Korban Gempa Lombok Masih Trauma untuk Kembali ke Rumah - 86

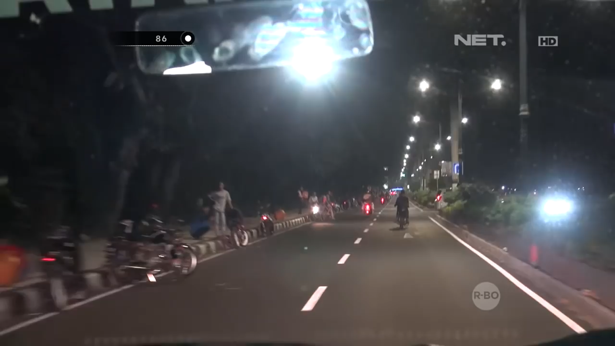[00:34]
sedang menelusuri jalan Udayana sampai di sana emang jalan
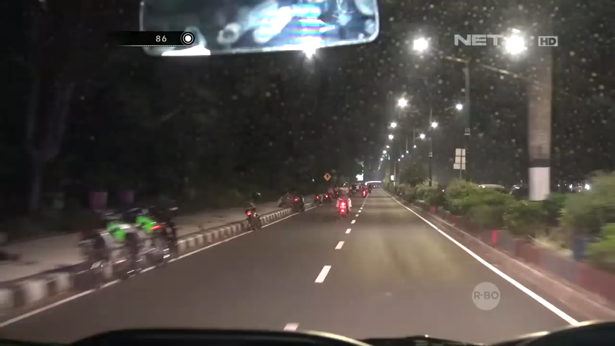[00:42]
Udayana ini sering diperuntukkan masyarakat kota Mataram sebagai tempat nongkol, tempat anak muda